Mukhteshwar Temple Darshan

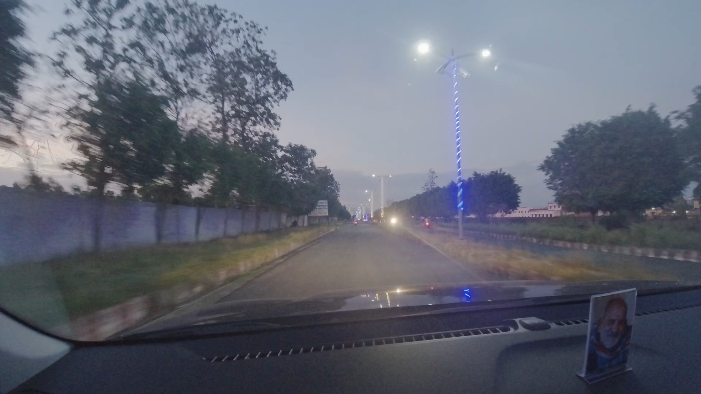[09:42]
अभी हम लोग यहाँ नानक मता जा रहे हैं जो सामने आपको दिख रहा है।